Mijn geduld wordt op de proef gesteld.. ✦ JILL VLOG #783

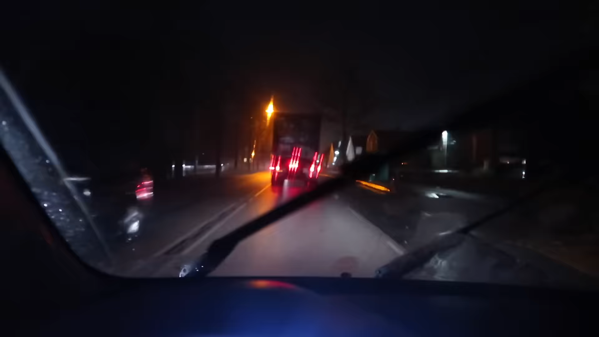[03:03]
Mijn geduld wordt wel ontzettend tot de proef gesteld vandaag. Nu stik ik weer achter een vroegwagen. Boodschappen zijn binnen. Ik rijd nu rustig naar huis.